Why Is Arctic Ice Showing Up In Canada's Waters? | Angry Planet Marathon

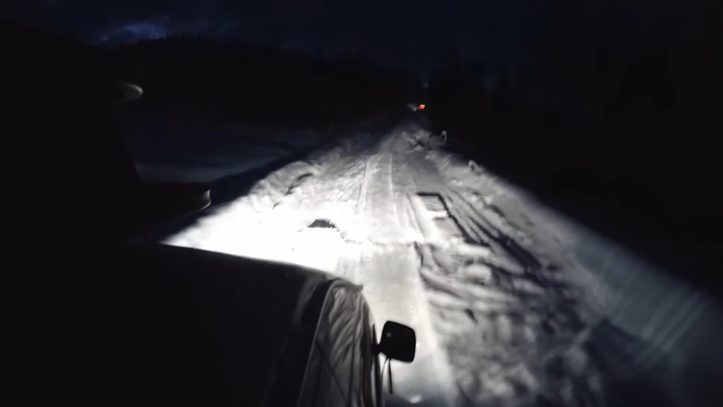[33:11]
We press on, but getting to Omyakon is not going to be easy.